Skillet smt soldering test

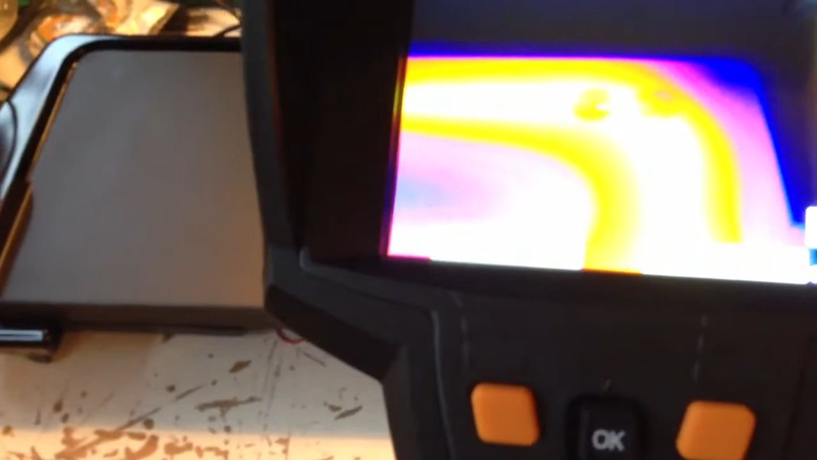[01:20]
It's already at 100C, which is awesome.
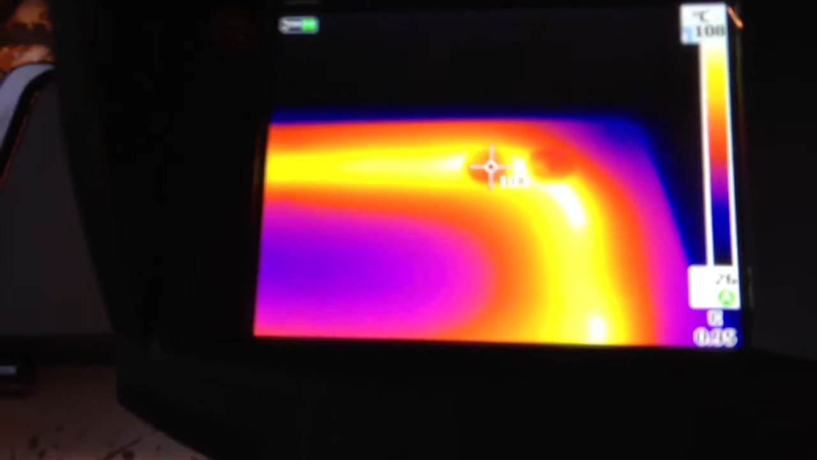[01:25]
Yeah, in the hot spot, which is where I put the board. So in a previous test, I determined where the hot spot is on the board.